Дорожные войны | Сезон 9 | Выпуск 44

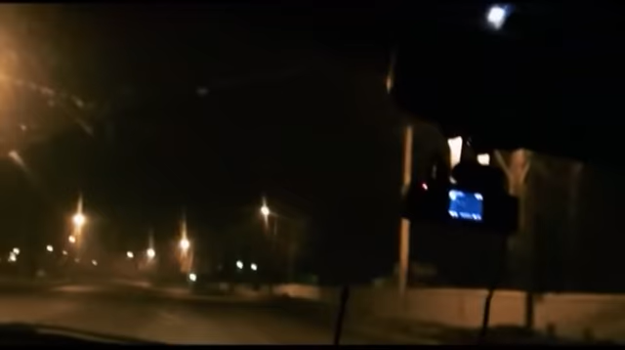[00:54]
Еще немного, и пьяный водитель мог ускользнуть от патрульных экипажей Хабаровска. Малолитражка мчалась по городским улицам со скоростью 120 км в час. Каждый маневр беглеца был связан с большим риском. По встречке идет, Ларя, сейчас ДТП будет. Прямо идет, а?
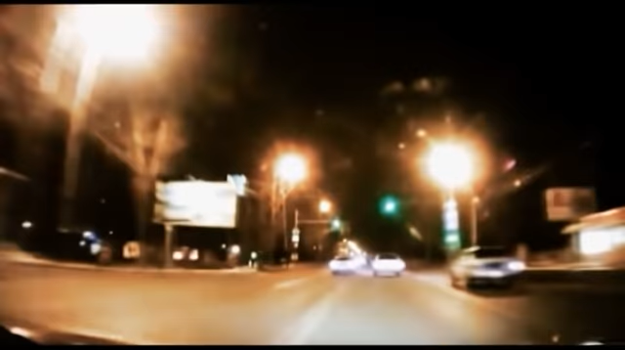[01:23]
Прямо прошли. Лихач пролетал перекрестки на красный сигнал и всюду создавал аварийные ситуации. Казалось, он вот-вот разобьется. Начинает открываться. Спустя 15 минут напряженной погони Toyota оказалась в ловушке.